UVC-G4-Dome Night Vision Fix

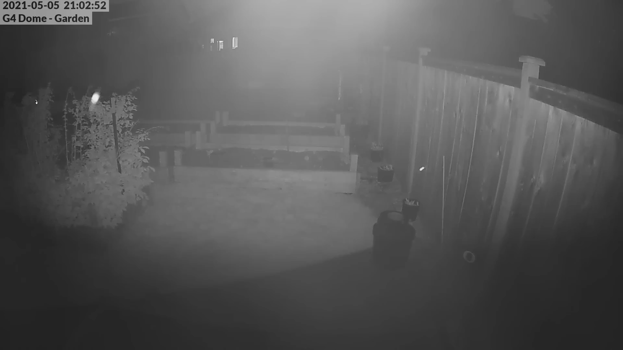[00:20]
of the camera itself reflecting on this plastic dome that protects the camera lens and after I put out that video a lot of people said
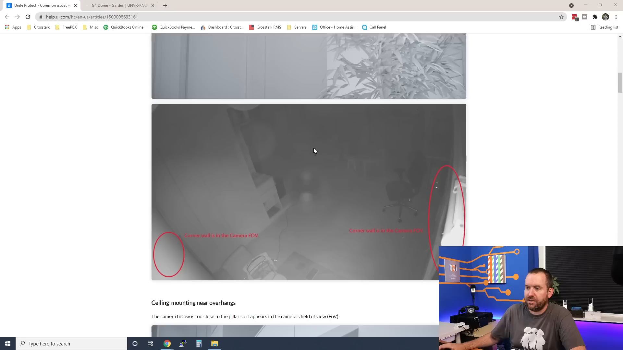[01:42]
and you can see that this is causing some reflection this is causing some reflection and then the picture is kind of all foggy similarly you don't want to mount the camera on the ceiling where an overhang might be in the camera's field of view so you see this example
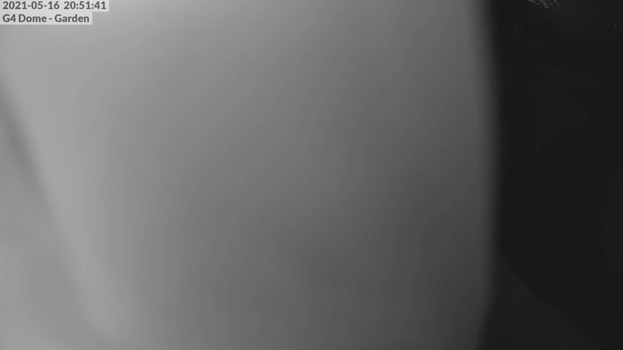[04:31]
time starts making the picture a little bit foggier or starts
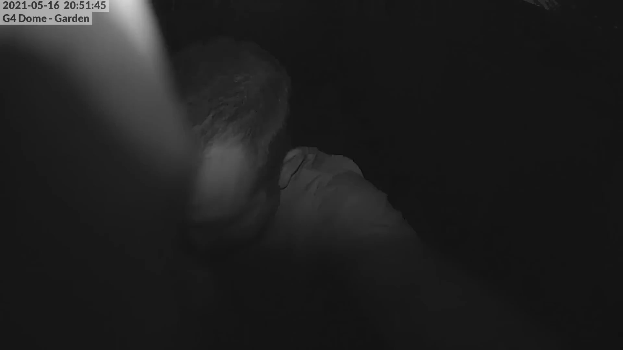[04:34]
causing the IR lights inside of here to reflect off of the inside of this bubble dome piece so that's basically the process that I went through I went outside I took the bubble dome off I cleaned it real good inside
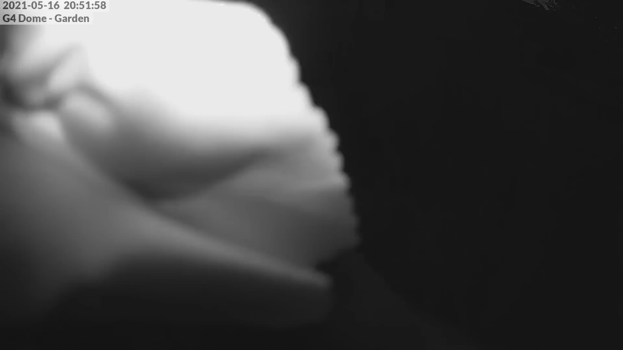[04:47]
with a lens cleaning cloth and then I made sure that that
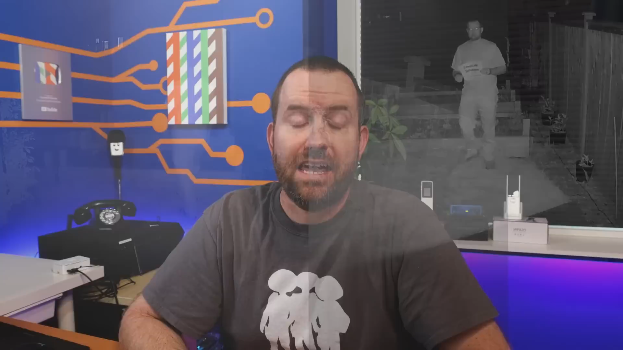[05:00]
really did make a night and day improvement I'll show you some footage here of what the camera looked like the night before I cleaned it and then what the view looked like after I had cleaned it and ensured that the bubble dome was properly
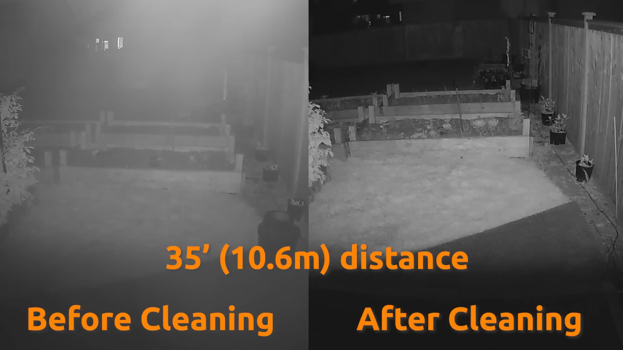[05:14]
seated in over the lens itself and you can
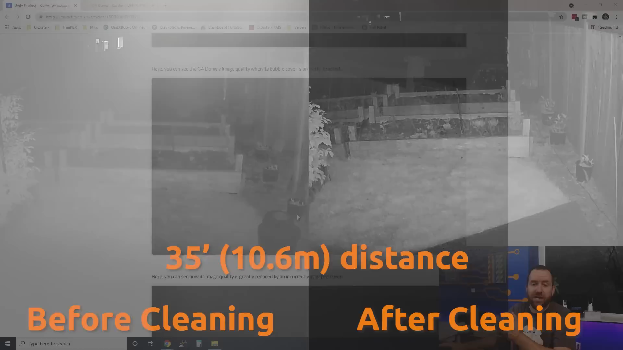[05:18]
kind of see that in the examples on this webpage as well here is a picture of an incorrectly attached cover and then here is a picture
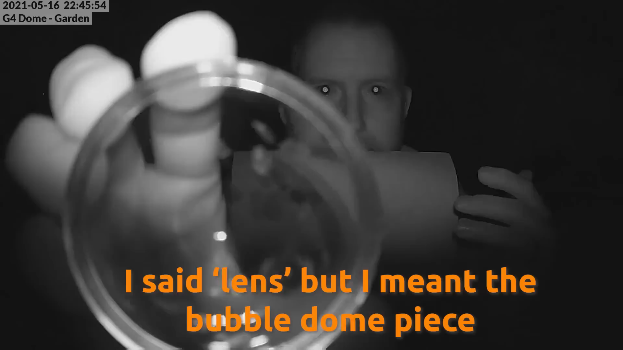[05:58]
next we're going to try a test with the lens off completely here we go all right lens is off